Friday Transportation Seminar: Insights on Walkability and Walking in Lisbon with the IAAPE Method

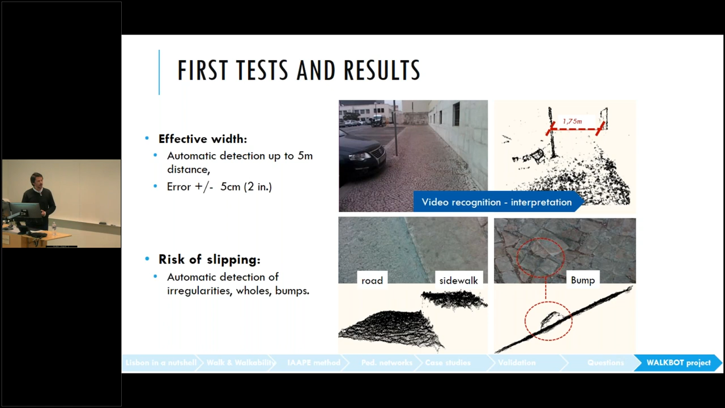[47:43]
and so for that you can also scan granularity of the pavement which is very important for tight pavement and avoiding slipping okay so this this is really interesting stuff and this is how